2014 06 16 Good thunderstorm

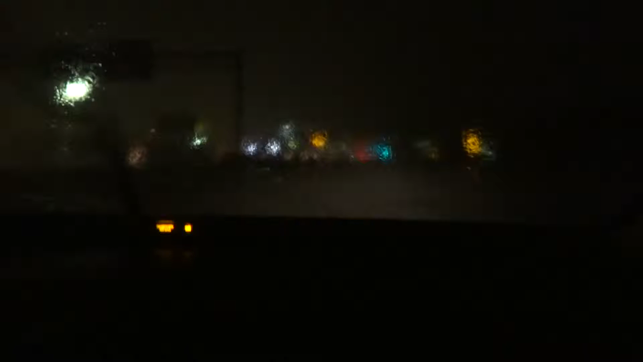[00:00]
Go! It's raining! Yeah, you should try driving anytime. Yeah, you can't see the stripes on the road. And I knew there was a median coming up. A what? A curb in the middle of the road.